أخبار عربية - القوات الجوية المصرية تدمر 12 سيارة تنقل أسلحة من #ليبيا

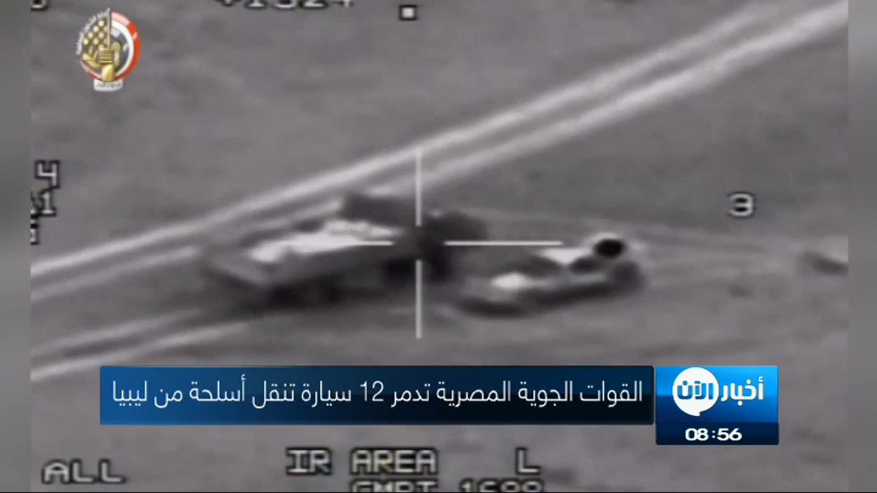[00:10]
وقال المتحدث في بيان له إن معلومات استخباراتية أكدت وجود تحركات غير طبيعية بالقرب من حدود مصر مع ليبيا، أسفرت عن رصد وتتبع هذه السيارات المحملة بالأسلحة والذخائر وتدميرها تماماً.